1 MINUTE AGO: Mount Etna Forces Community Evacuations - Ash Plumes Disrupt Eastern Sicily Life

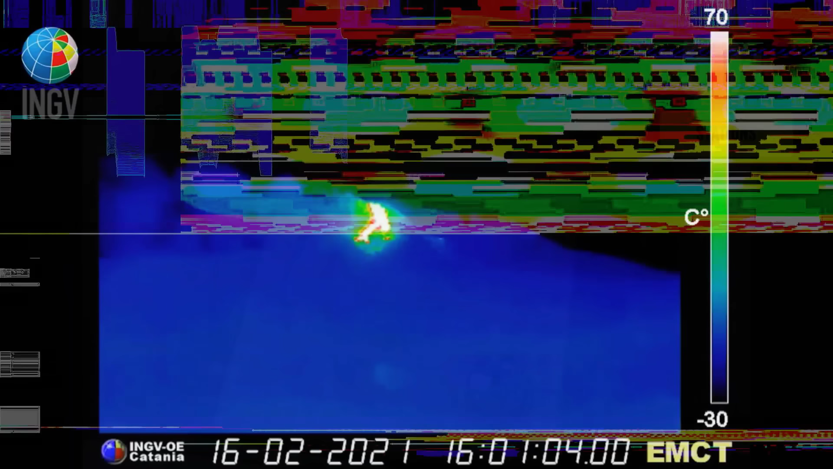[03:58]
On screen: scale top 70°C, scale bottom -30°C
including more than 50 seismic stations tracking ground motion and around-the-clock thermal cameras for crater observation.